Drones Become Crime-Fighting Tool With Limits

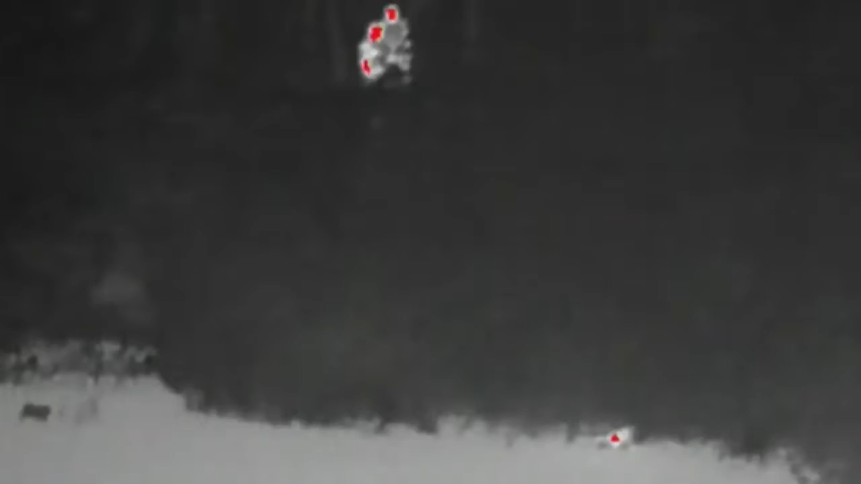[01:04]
In Barnstable, Massachusetts, police use the drone armed with infrared technology that senses body heat to nab a suspect who is hiding in a pond.
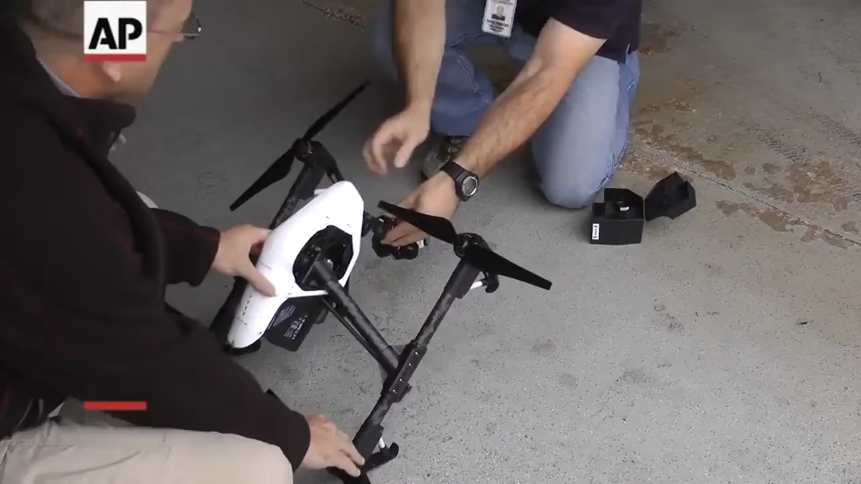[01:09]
The Lake Zurich Police Department, outside Chicago, deploys drones after car accidents.
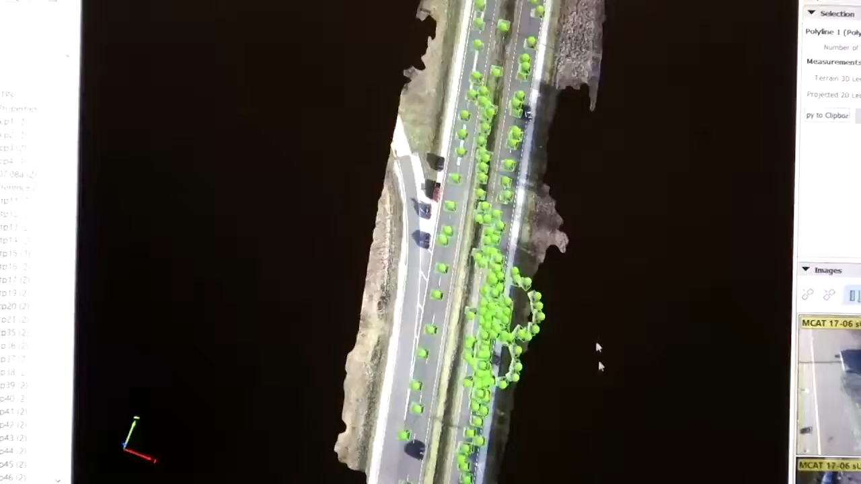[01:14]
The aerial photos are stitched together to create three-dimensional models, helping shave hours off the investigation and allowing officers to clear the scene quickly.